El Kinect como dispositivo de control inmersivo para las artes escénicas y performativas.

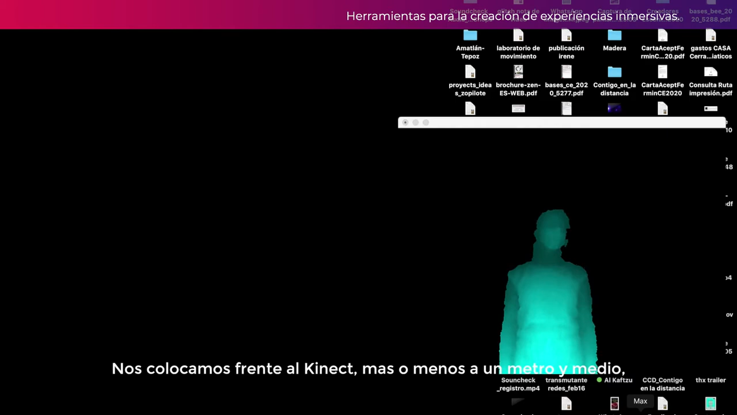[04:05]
o menos a un metro y medio en posición de X.